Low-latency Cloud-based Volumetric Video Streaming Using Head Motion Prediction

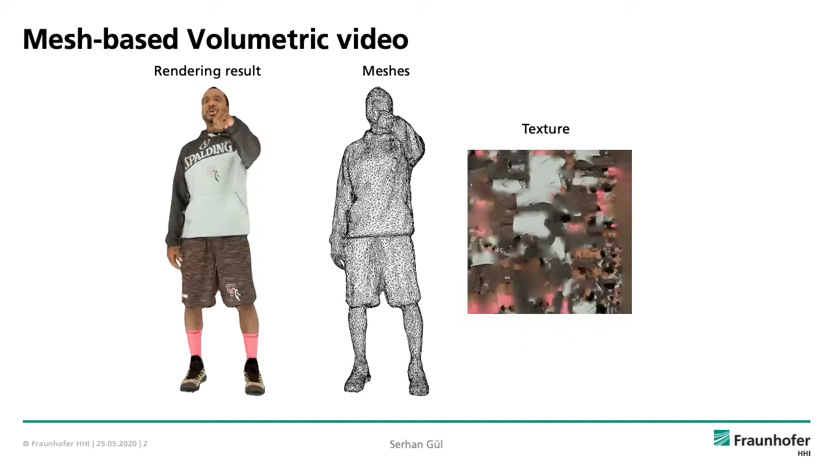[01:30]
We then render the mesh geometry and the video-based texture together in a synchronized way and obtain a volumetric video that can be viewed from any viewpoint depending on the user interaction.